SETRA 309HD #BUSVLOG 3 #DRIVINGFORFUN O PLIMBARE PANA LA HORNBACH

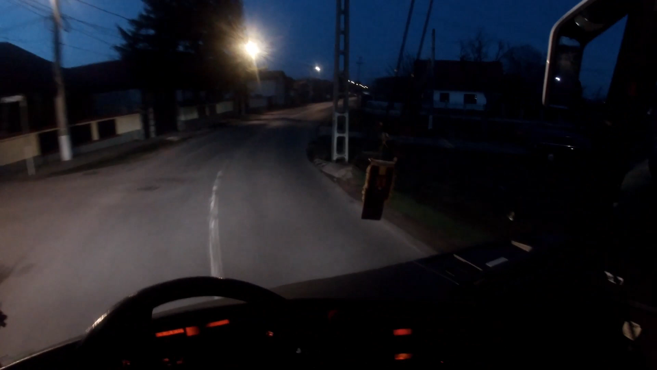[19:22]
Bun, bun, bun, bun, bun. Frumos, liber. Fotocarul merge extraordinar. Salut, salut! L-am vazut tarziu, ca-i dadeam o goarna. Hai, va fug! Am facut-o un cacat, dar ceva va fi iesit. Good-bye, vori.